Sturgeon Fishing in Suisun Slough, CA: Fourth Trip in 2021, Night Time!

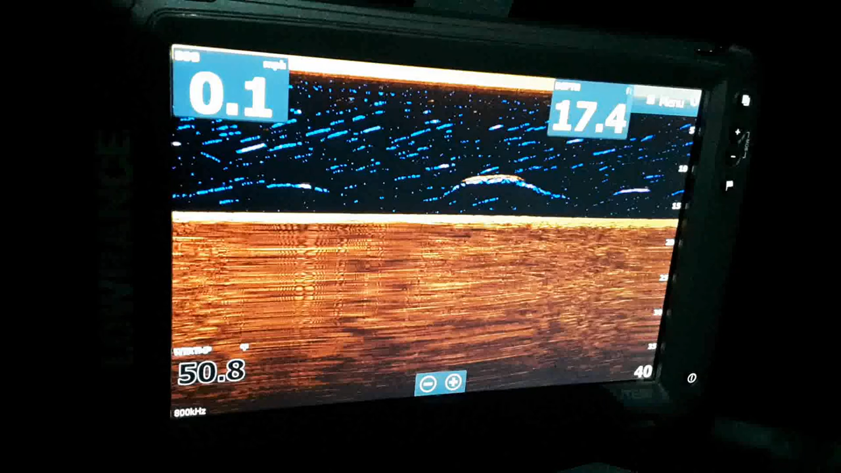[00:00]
Oh, check this out, family. We got some big sturgeon coming by. Woo!
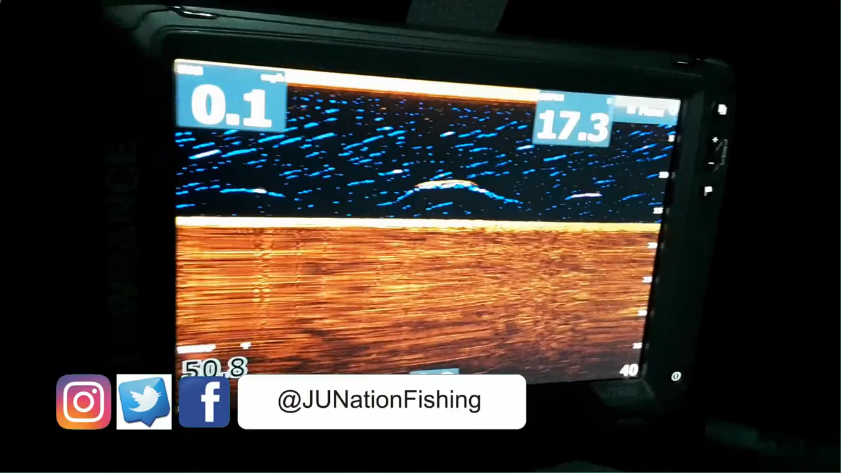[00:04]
Oh, yeah, baby. It's right now about 11, almost 11:30.
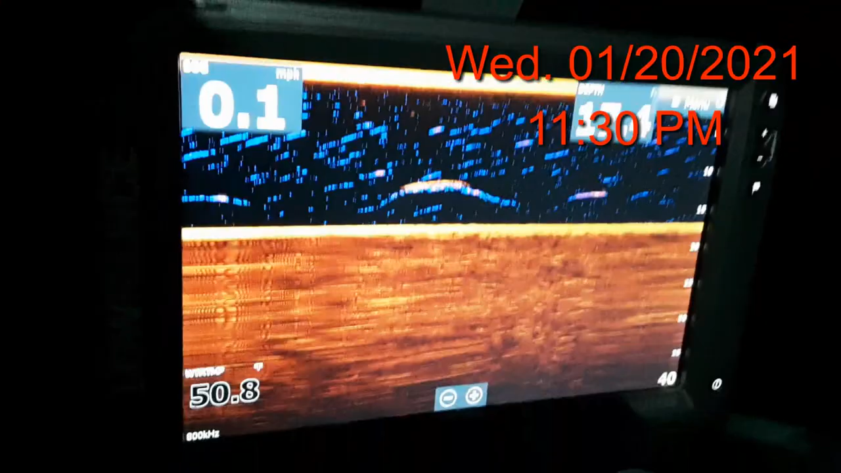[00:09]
On screen: speed 0.1 mph
Come on, baby. Big sturgeon. Hi, you're watching JU Nation Fishing.